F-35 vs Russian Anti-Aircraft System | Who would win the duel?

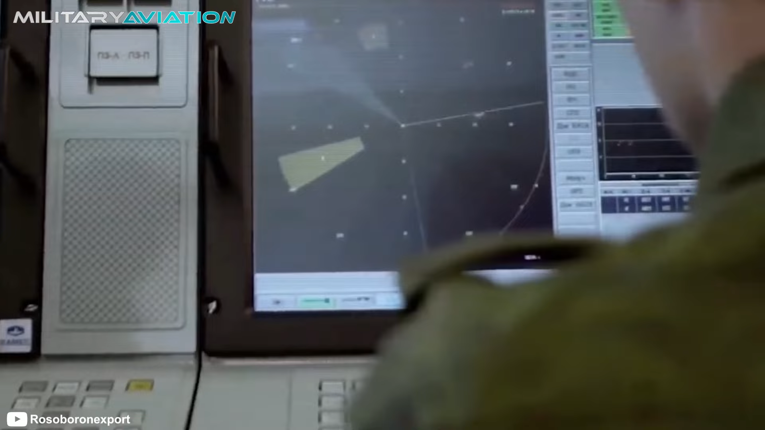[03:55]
Additionally, the complex has four radar vehicles per battery that,
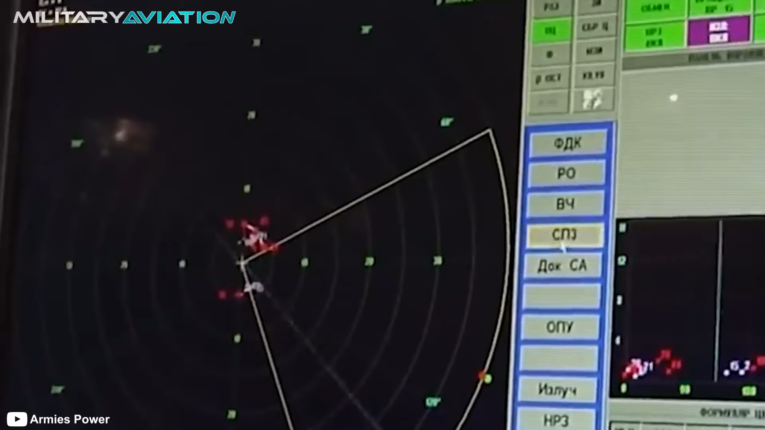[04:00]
when working together, will allow the S-500 to detect ballistic targets up to a distance of 2000 kilometers and aerial threats such as aircraft up to 800 kilometers away.